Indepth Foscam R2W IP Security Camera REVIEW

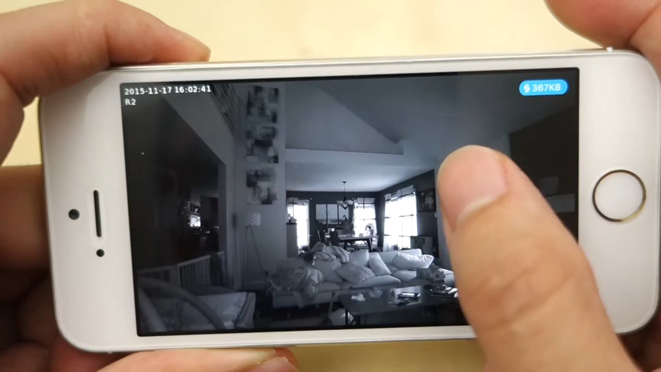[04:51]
You also have this button here that let you do preset and cruise and that's an option. And then here you have the option to go different night vision mode so you can have it open or close but you can have it auto and you can have it on a scale.
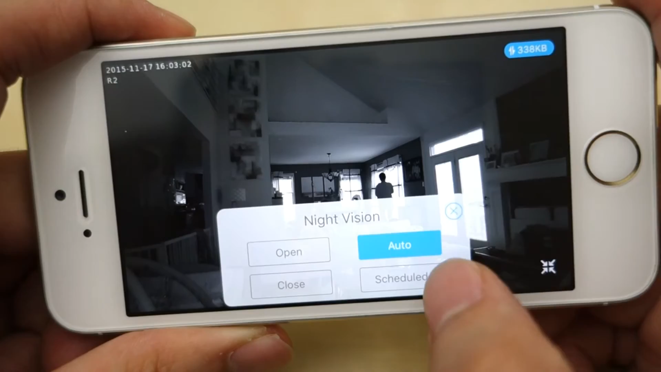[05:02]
There's my wife right now she just wake up and then here is the little button
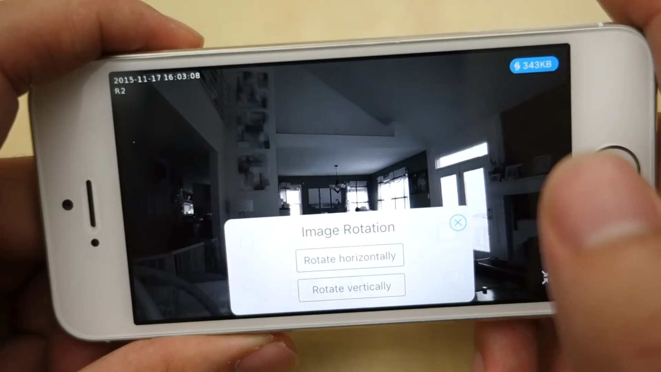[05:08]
to mirror the camera horizontally and vertically and then also here you have the HD button that you can set from smooth to HD. Smooth mean lower quality while HD mean the really high best quality possible but of course you're not gonna get as smooth as the footage.
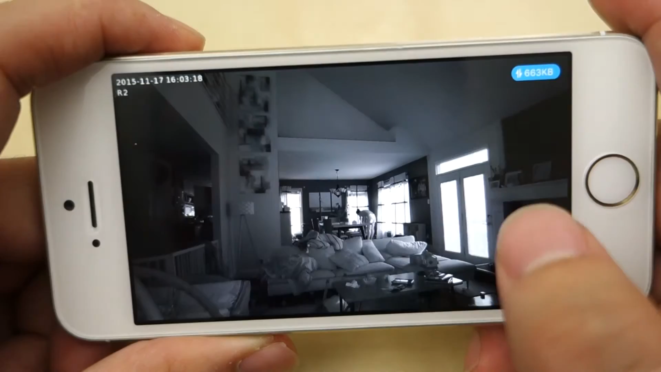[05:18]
So as you can see here the color reproduction is pretty good.
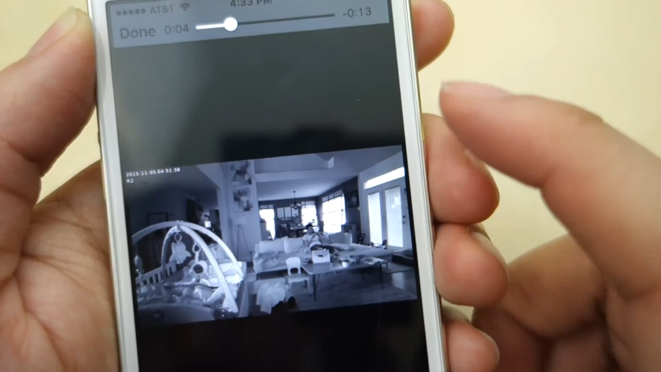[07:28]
as you can see stream quite fast and very quickly which I really like this is from the other day here's another
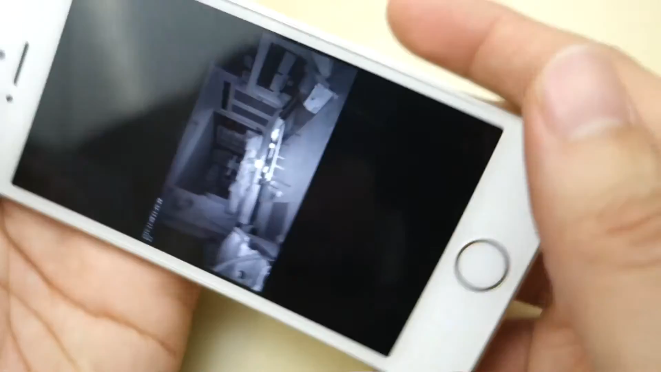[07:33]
example and yeah the streaming is very fast even from the memory card to